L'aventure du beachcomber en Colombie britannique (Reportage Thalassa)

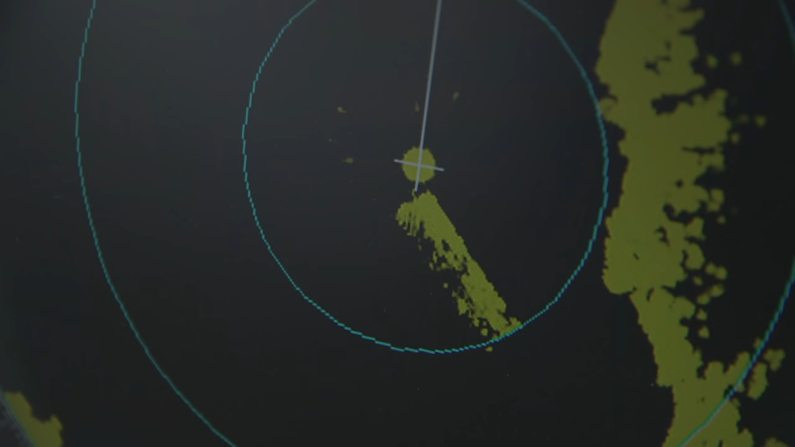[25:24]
Sur l'écran radar, le radeau dérive de plus en plus.